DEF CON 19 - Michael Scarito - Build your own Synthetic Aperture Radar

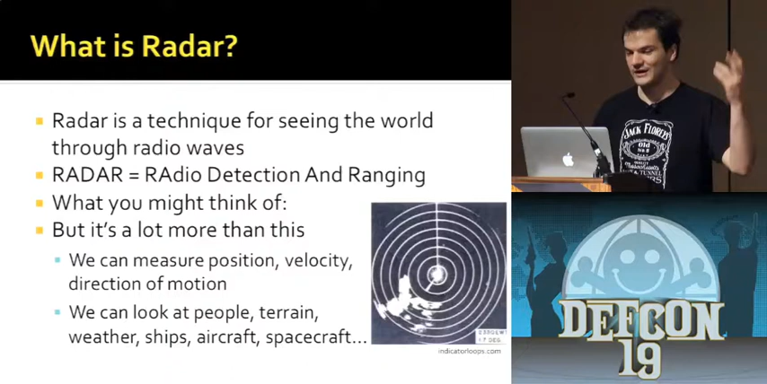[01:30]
You can look at pretty much anything. I mean, you can look at, like, here we've got people, terrain, like land surface. You can look at, foliage, weather patterns. You can look at clouds, rain, ships, aircraft, spacecraft, like pretty much anything you can think of. So I'm not really talking about something like this, but what we can do today is more something like this. This is an image of the Capitol.